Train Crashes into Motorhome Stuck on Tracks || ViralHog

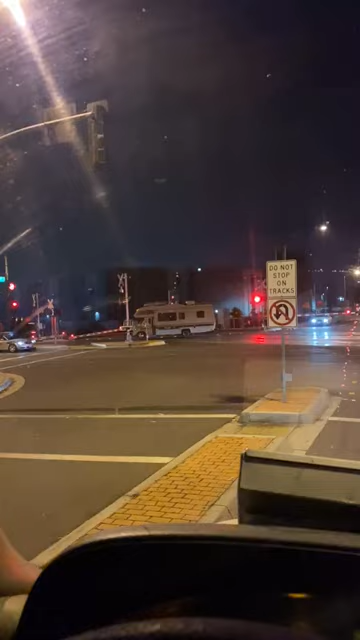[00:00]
Beef it all, niggas. About to go down right here. Look at this shit. About to go down right here. Fuck.
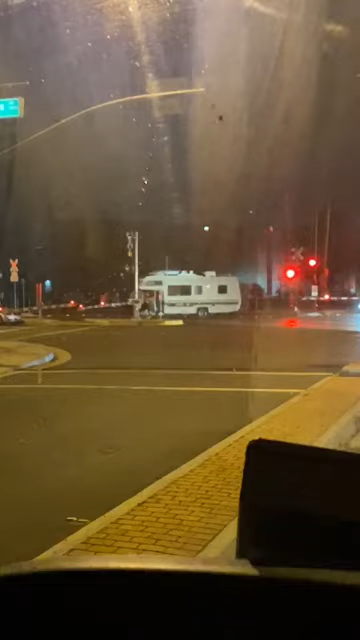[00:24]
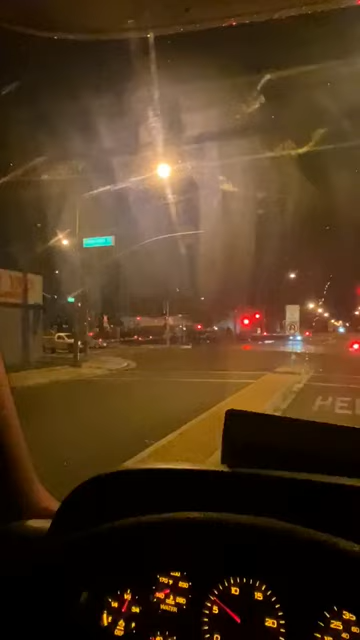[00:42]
Damn. Shit went down right now.